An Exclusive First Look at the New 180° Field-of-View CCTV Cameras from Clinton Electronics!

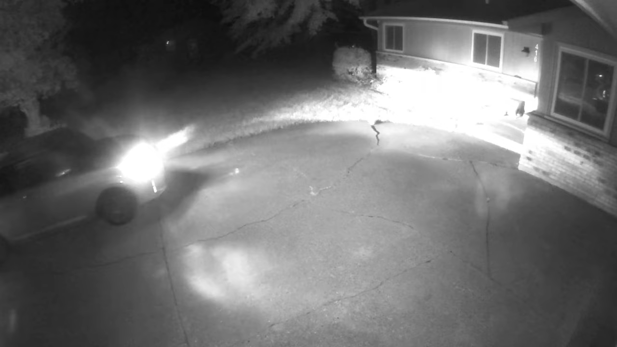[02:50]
illuminating even the darkest scenes. The end result is a superior wide-angle shot both day and night.